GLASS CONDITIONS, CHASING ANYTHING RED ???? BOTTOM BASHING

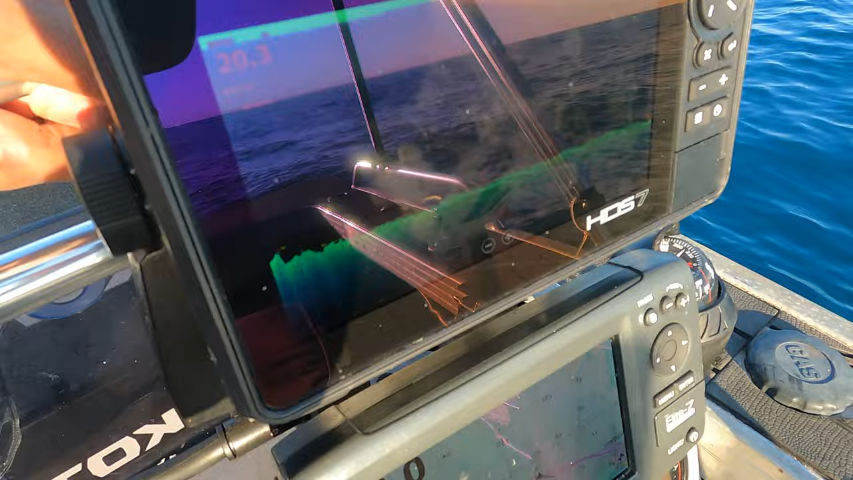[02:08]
Some fish on the bottom already. So we're about, what, 30 k's out? Yeah.